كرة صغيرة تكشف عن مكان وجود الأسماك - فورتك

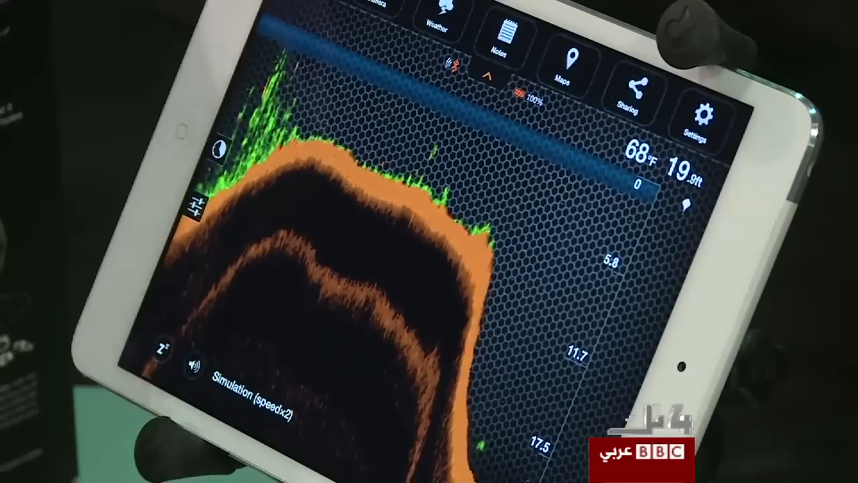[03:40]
On screen: depth 19.9 ft, water 68°F
هنا تستطيع أن ترى غطاء نباتيا من نباتات بحرية كما أنك ترى اللونين البرتقالي والأسود أيضا هنا فكلما أصبح اللون داكنا أكثر فإن ذلك يعني أننا اقتربنا أكثر من القاع الصلب العلامات التي توضح أماكن وجود الأسماك كما
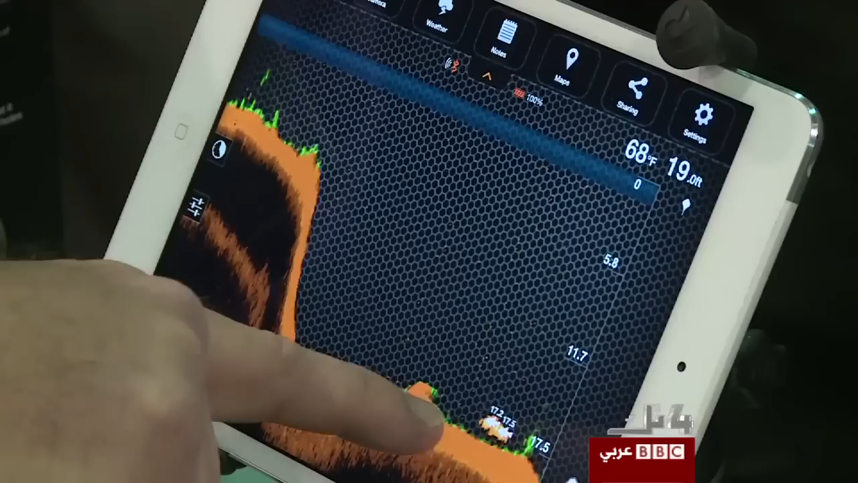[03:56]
On screen: water 68°F
مثلا تبين أن هذه المجموعة من الأسماك موجودة على عمق 17 قدما ونصف تحت سطح الماء
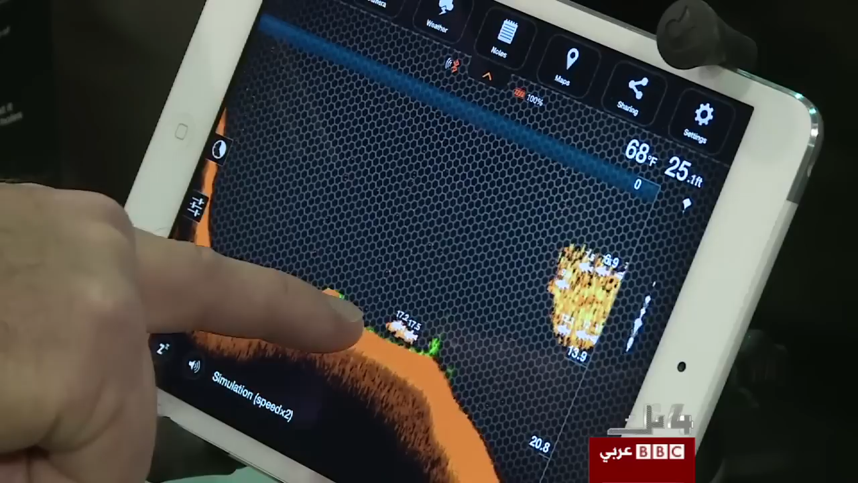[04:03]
On screen: depth 25.1 ft, water 68°F
وهنا في الأعلى في الطرف العلوي الأيمن توجد بعض الإعدادات تبين للمستخدم
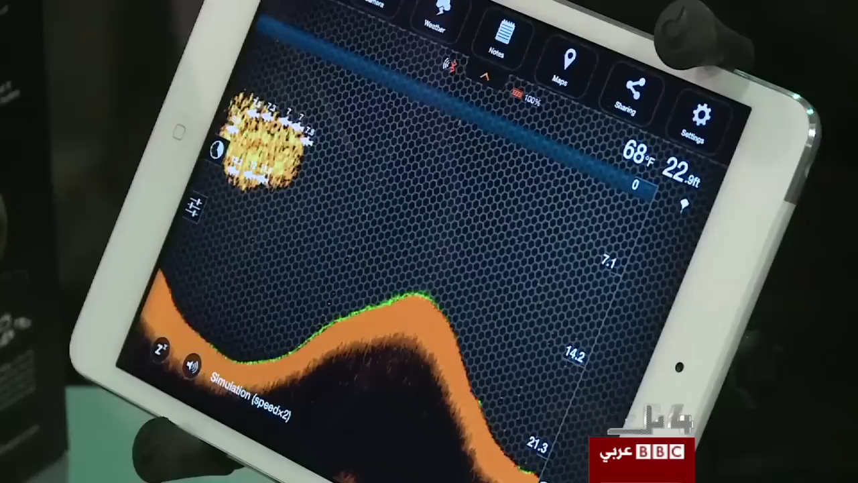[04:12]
On screen: water 68°F
درجات الحرارة وأبعد عمق توجد فيه أسماك في هذه اللحظة أما الميزات الأخرى المتوفرة
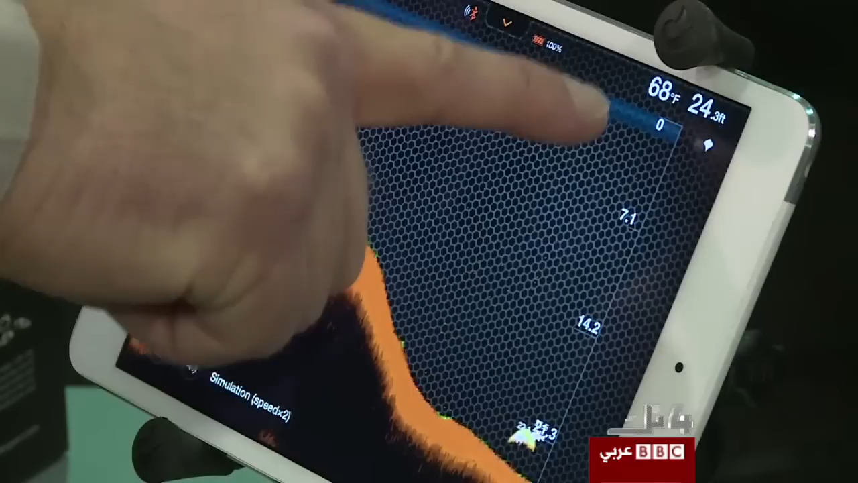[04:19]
On screen: depth 24.3 ft, water 68°F
فمن ضمنها ميزة الخرائط وحالة الطقس وأوجه القمر وحركة